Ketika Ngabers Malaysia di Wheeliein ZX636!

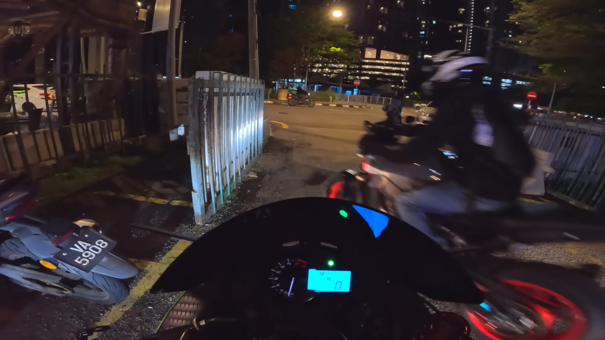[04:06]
Dengan ya itu hati-hati ya, yang depan itu paling laju itu. Paling laju. Waduh. Paling laju ampun, di KL. Ampun. Tidak ada.
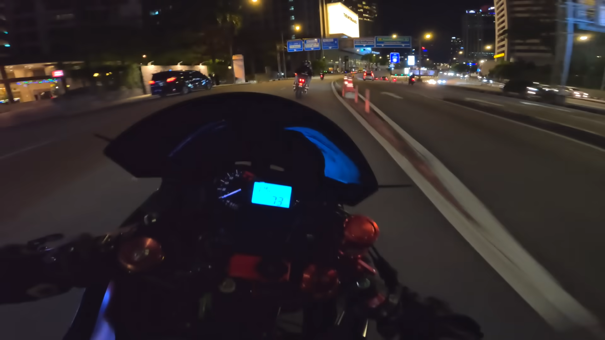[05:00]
Ini surga, surga jalan, brother. Belum masuk highway lagi. Belum masuk highway lagi.
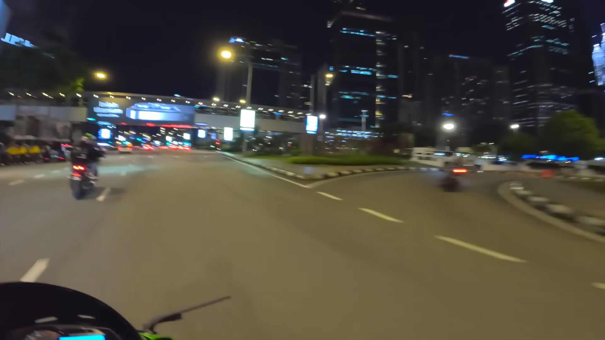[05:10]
Belum masuk highway aja udah kayak gini jalannya. It's too smooth, bro. It's too smooth. It's too smooth. Jadi di sini kita di depan ada Bang Hasmi juga. Temannya Harald, temannya Bang Wira yang sempat ke Jakarta juga.
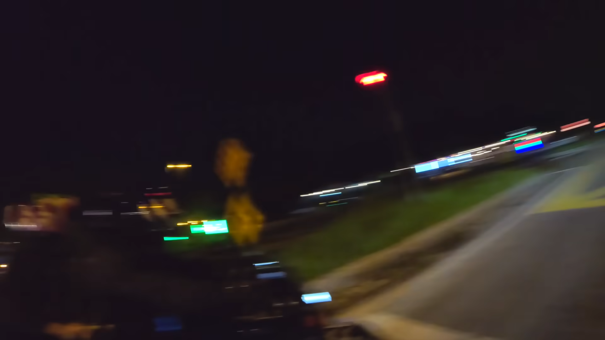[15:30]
Bukan EJ bang. Jalannya sepi, terus mobilnya jarak, ada jarak gitu.